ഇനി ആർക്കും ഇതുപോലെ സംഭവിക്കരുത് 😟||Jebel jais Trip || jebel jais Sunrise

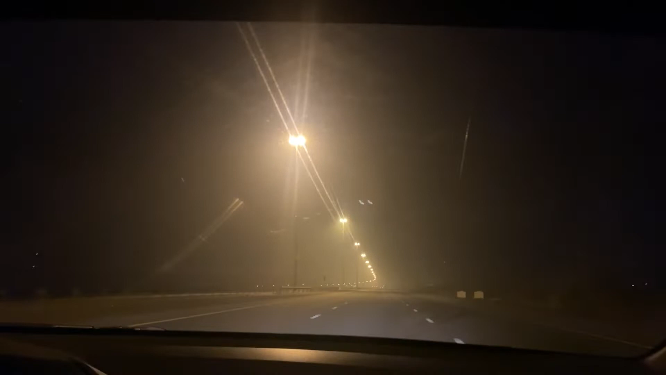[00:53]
We have to go to the JBLJZ. We are going to the entrance to the JBLJZ. We are going to the entrance to the JBLJZ.
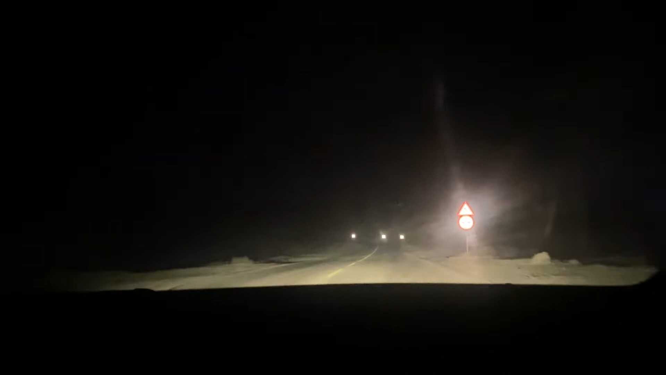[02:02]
We are a little bit of coffee shop at the road. It is closed in the area Let's open the door
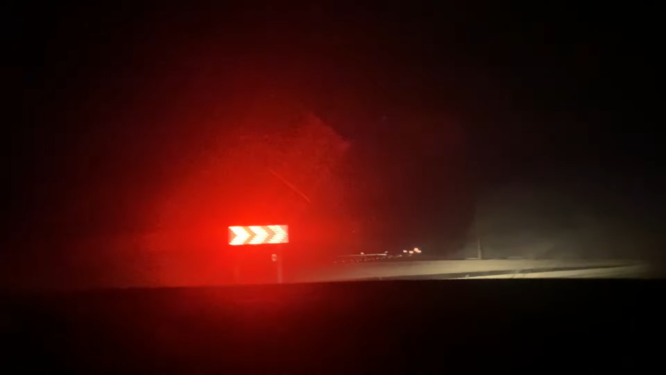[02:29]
We have 55 km in the end road
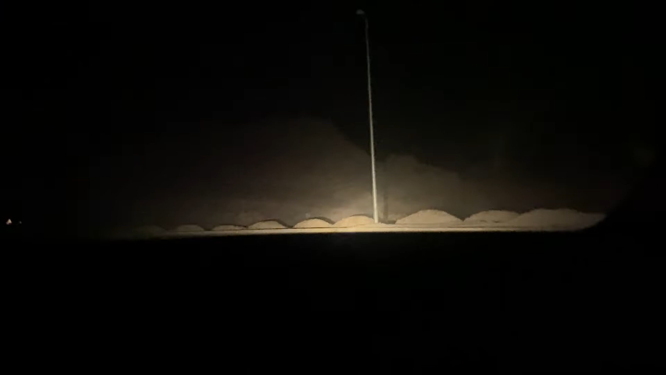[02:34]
Then we are at the end road We have to select the 3rd viewpoints We have to select the viewpoints We don't know how to select the